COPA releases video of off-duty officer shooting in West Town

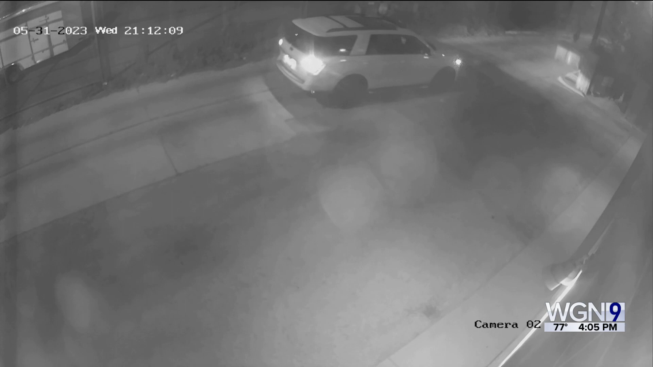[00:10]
I'm a police officer. I just got shot. He's getting married. This happened on May 31st near the 2200 block of West Maypole.
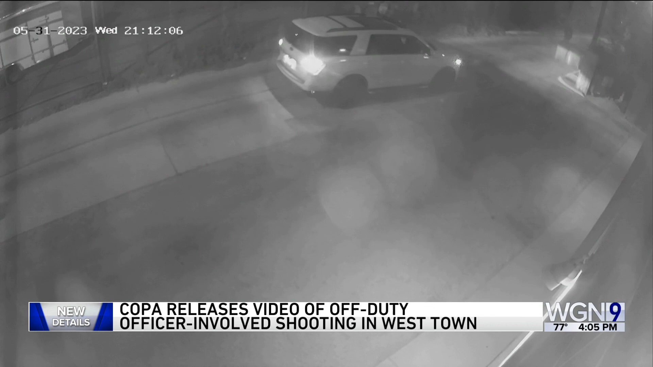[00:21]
The off-duty officer was driving down an alley when he came upon a dumpster that was blocking the way. Copa initially reported the officer was shot by several people when he went to move the dumpster, then ran back to his car and returned fire. But after reviewing third party video, Copa now says it has not yet determined whether the officer was fired upon. First, the off-duty officer was shot in the left forearm. He was taken to the hospital in good condition. No one is in custody.